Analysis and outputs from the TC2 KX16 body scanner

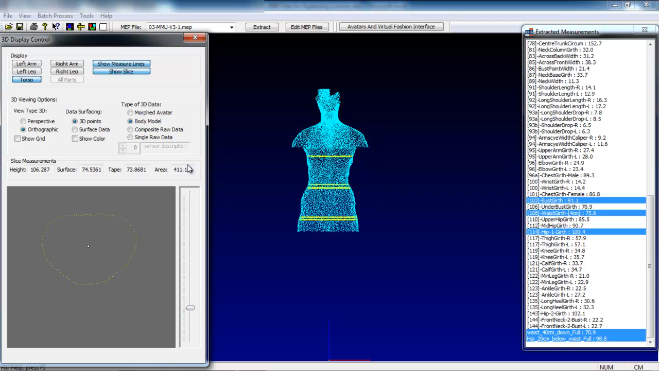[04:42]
And you can see the yellow line following the body here. Now we can output these into other formats and put them out as DXF files. And then they can be looked at in different ways. And it gives a unique opportunity to look at the body in a way differently for that how we may look at it normally. We turn the slice function off, put all parts back on again.